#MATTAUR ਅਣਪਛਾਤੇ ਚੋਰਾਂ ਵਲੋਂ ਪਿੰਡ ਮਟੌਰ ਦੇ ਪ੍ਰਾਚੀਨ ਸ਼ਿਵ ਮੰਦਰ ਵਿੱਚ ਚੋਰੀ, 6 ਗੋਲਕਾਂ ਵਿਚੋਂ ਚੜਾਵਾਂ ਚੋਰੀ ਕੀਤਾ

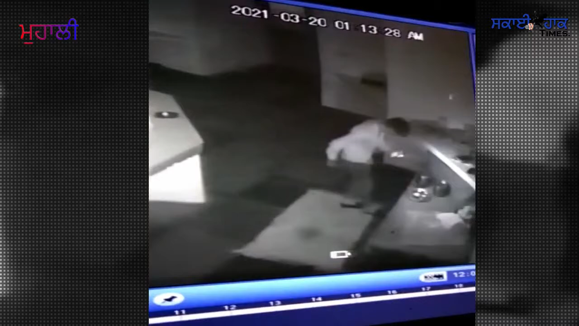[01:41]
जिसनों बाबा बाल पार्ती मंदर दे नाम नालवी जाने आ जान्दा है
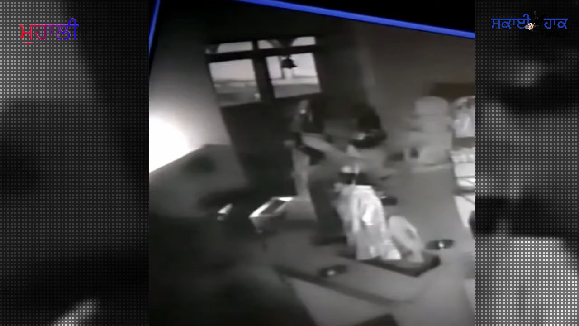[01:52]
जिस विच यह चोर गोलक नो तोड़ दे नजर आ रहे हन इस दोरान चोरा वलो मंदर विच पकिया फिक्स तिन गोलका दे थाले
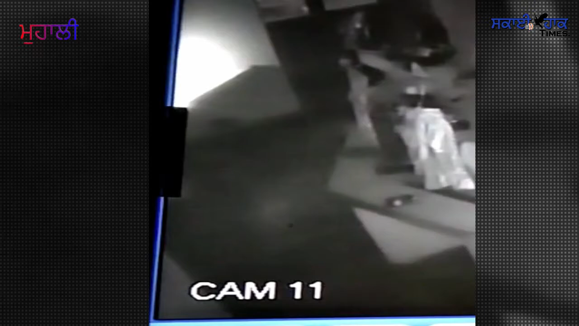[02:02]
कटके ओना विच नगदी चोरी कार लेई गई जदो की बाकी दिया तिन गोलका नो ओह अपने नाल लाए गई जो की मंदर तो कुछ दूरी ते चाड़िया विच खाली पहिया मिलिया